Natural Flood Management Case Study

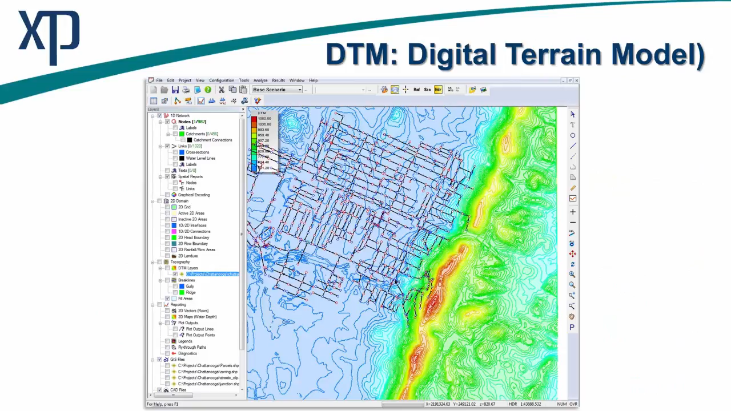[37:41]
And this could be the LIDAR data that Tom mentioned that has been provided by the Environment Agency. Upon that terrain model, we can then import the GIS data.